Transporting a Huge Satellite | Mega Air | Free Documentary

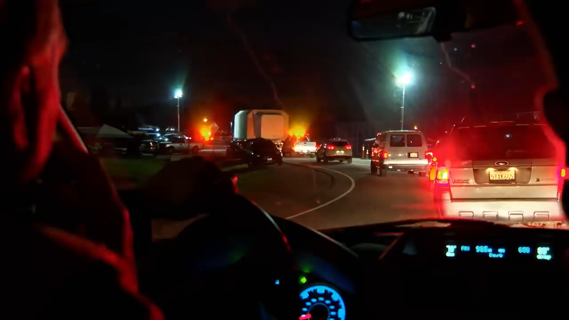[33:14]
Uh, we take slow speeds, uh, you know, generally just for speed bumps, potholes, that sort of thing. We generally keep around five miles an hour on max.